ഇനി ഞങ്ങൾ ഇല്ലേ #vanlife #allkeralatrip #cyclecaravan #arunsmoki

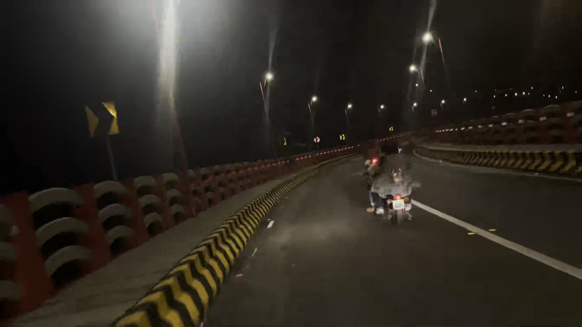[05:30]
സൈഡിൽ കായലുമാണ് രണ്ടും കൂടി കൂടി ചേരുന്ന ഒരു പാലാട്ടോ ഇത് നല്ല അടിപൊളി നീളമുള്ള നല്ല വലുപ്പുള്ള ഒരു എന്താ പറയുക കർവിൽ പോണൊരു പാലാണ് പിന്നെ ഇതിൻ്റെ അവിടെ ഒരു ആർച്ച് പോലെ